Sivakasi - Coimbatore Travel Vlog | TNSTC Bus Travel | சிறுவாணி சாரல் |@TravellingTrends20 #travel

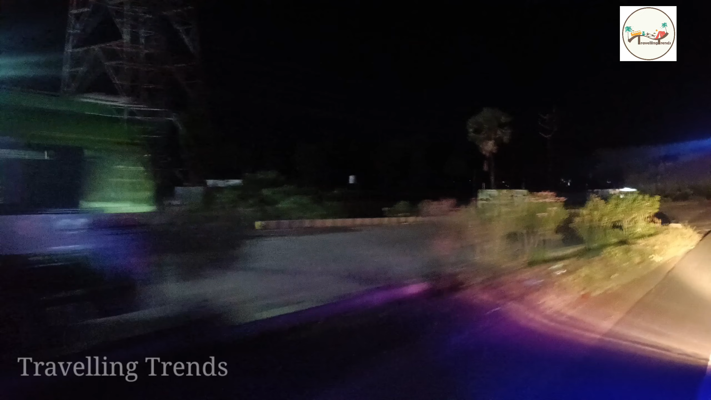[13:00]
நமக்கு லெஃப்ட் சைடில் ஒரு ரோடு வருது பார்த்திங்களா, அந்த ரோடு தாங்க மதுரை சிட்டிக்குள்ளேருந்து வர்ற வண்டியெல்லாம் வந்து இந்த திண்டுக்கல்